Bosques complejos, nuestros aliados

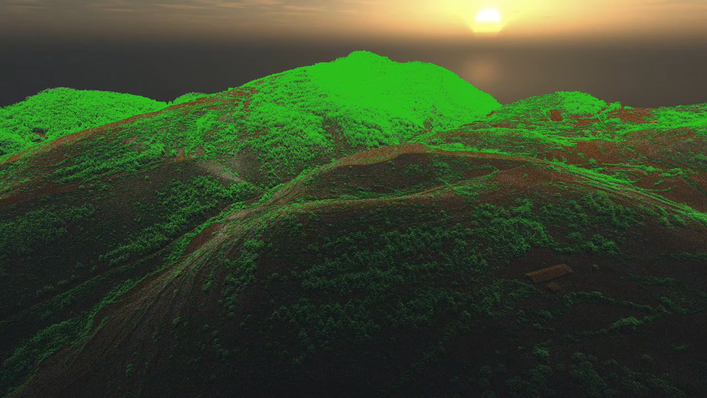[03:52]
utilizando tecnologías tipo láser o incluso el servicio Copérnicus de la Unión Europea.